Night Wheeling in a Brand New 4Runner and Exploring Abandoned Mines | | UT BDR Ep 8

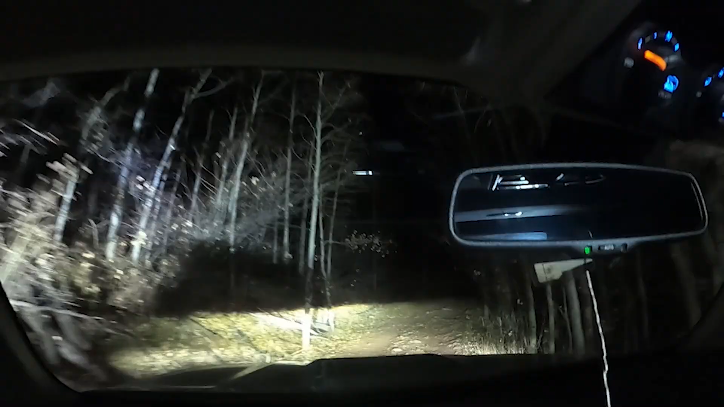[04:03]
everything to the test with the 4runner but still handling well and uh yeah having some fun it's a freaking sweet area this is literally just a huge rock shelf this is nuts